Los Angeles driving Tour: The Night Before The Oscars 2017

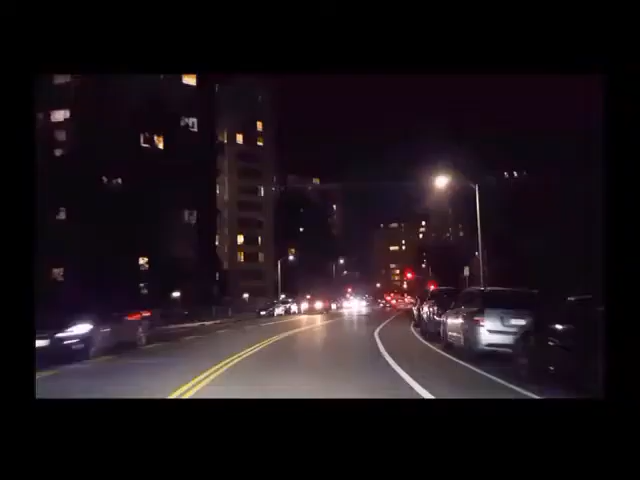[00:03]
This is Park La Brea area. Park La Brea, it's a housing apartments community on the right and on the left of this street.
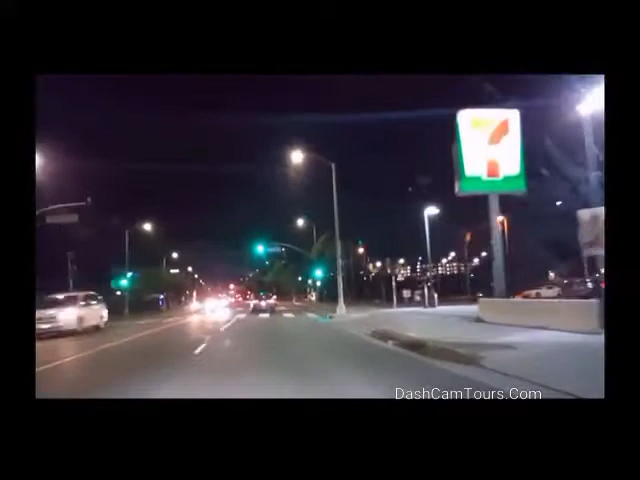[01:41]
Pacific Park on the right and Park La Brea on the left.
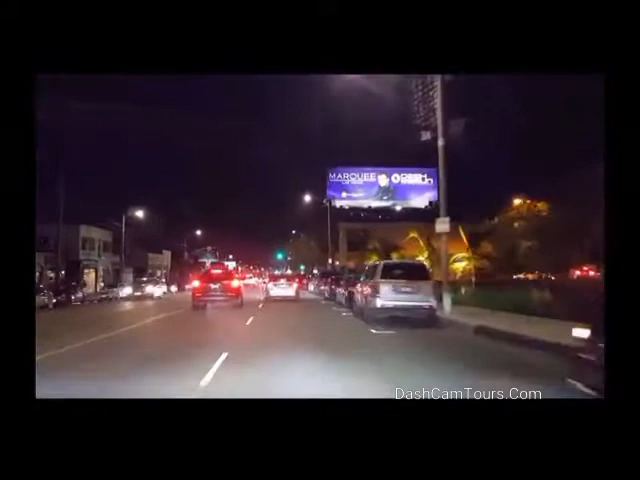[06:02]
Still going west on 3rd Street.
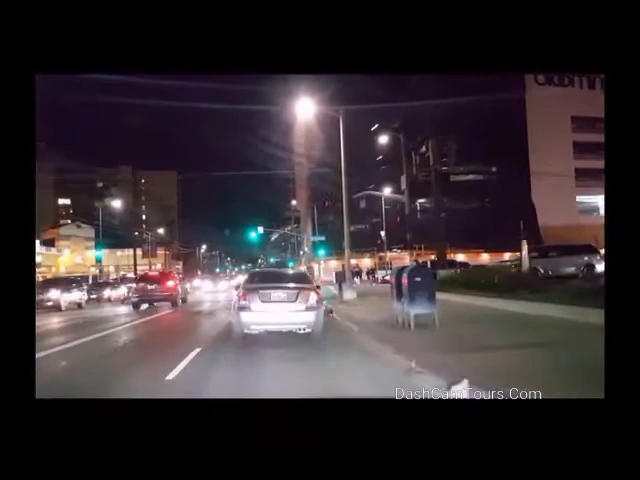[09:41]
On the other side of the street is Beverly Center. It's pretty good shopping mall, indoors everything.
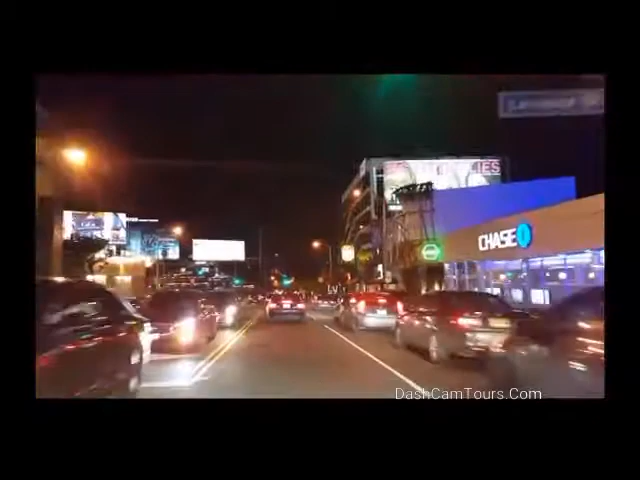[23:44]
This fake tower record has policemen dressed in riot gear.
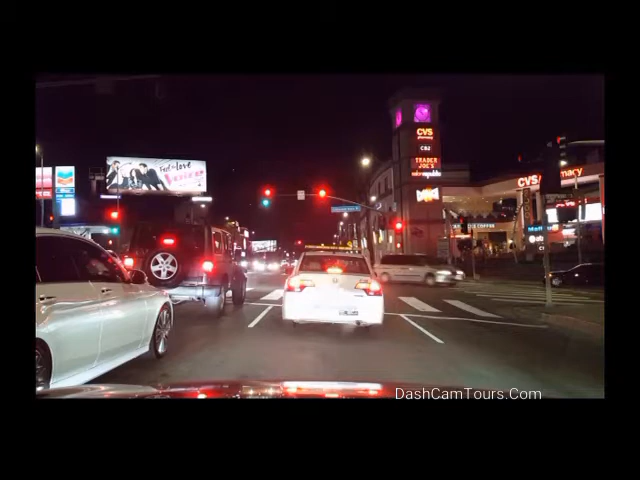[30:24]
This left on is Laurel Canyon, takes you over the Mulholland Hill to the bedroom neighborhoods, Sherman Oaks, Studio City. Parking enforcement found another victim.
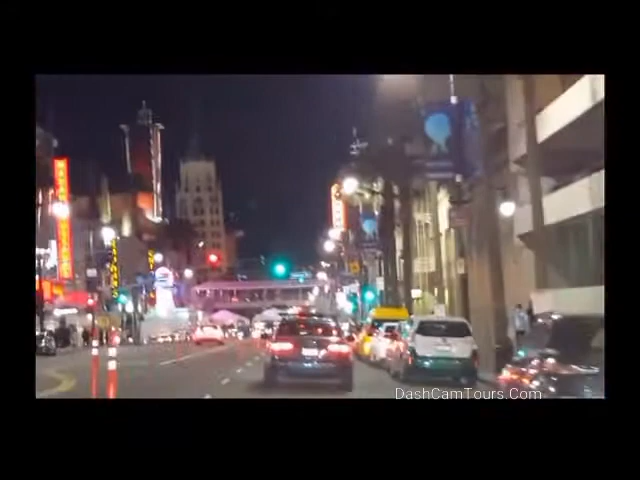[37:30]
that's where celebrity limousine will arrive,
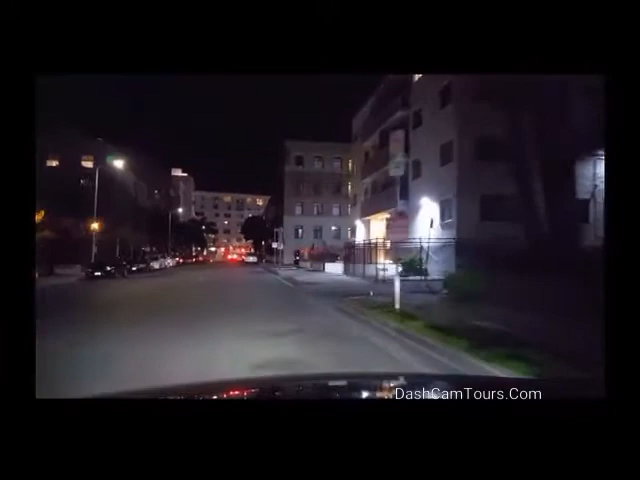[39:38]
This street is half turn parallel to Hollywood.
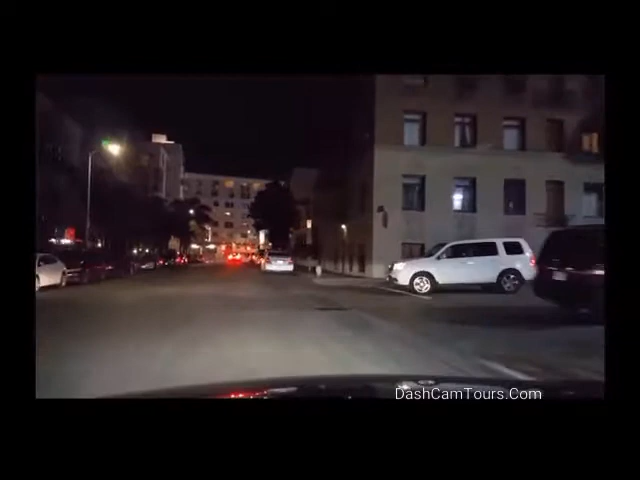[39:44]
One street south of Hollywood. And the next traffic light is La Brea Avenue.
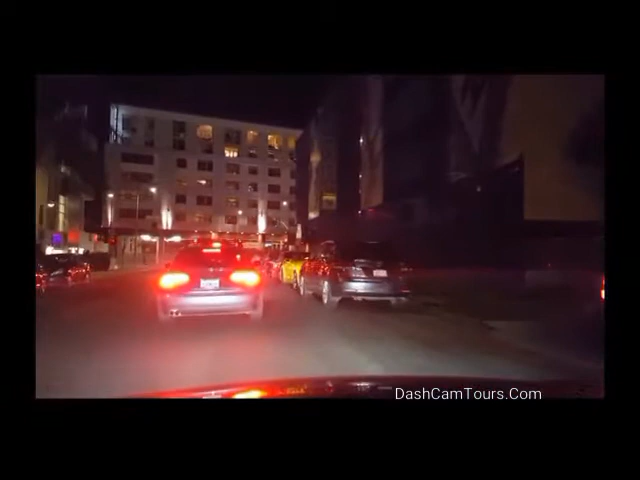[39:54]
So that's your tour of Hollywood Boulevard night before there. Biggest event of the year.
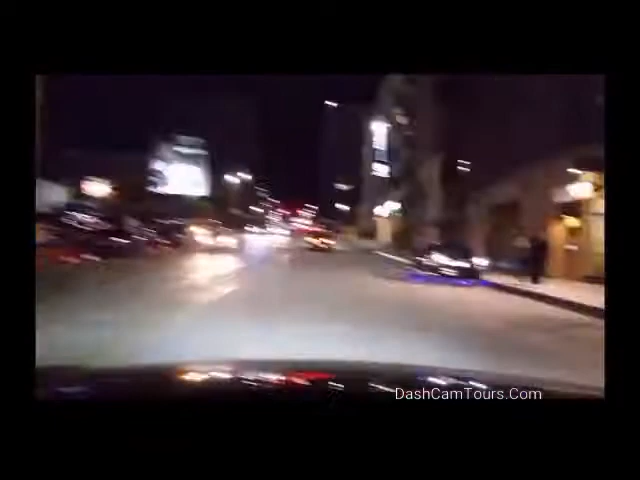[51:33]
Look at this car, like UFO. Lights on the ground.
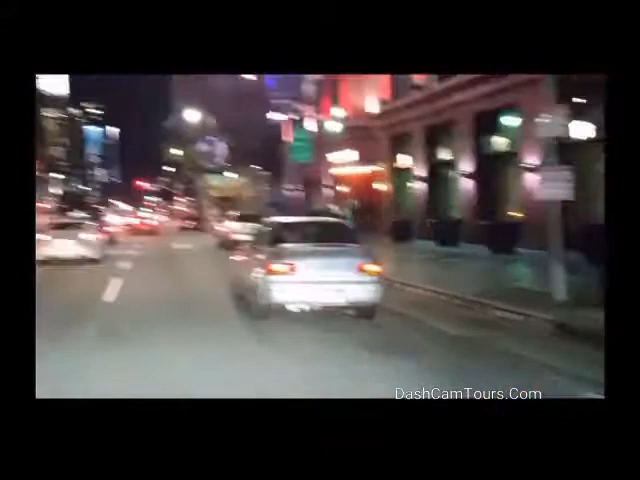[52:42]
I feel cold for her. Redbury Old Hollywood Hotel on the right.
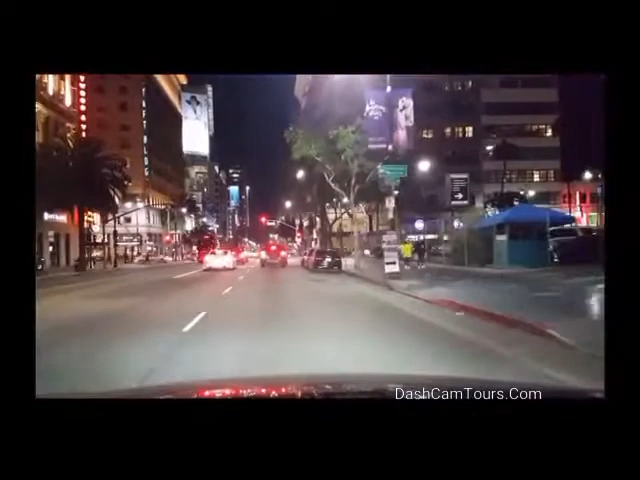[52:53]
So should we turn right on Hollywood Boulevard and move towards Dolby Theater for a few blocks?
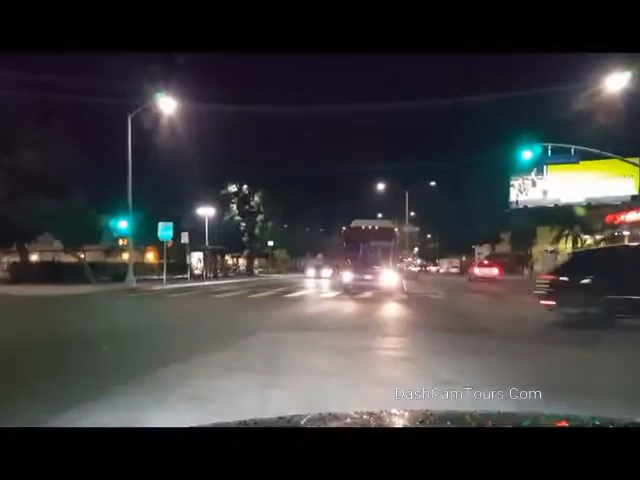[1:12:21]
This is Melrose Avenue, heading east.
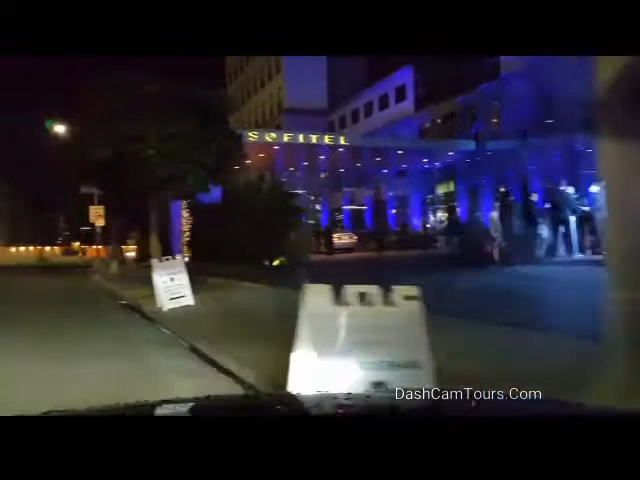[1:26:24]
the same and the same. We're on Beverly Boulevard, heading west from Sofitel Hotel.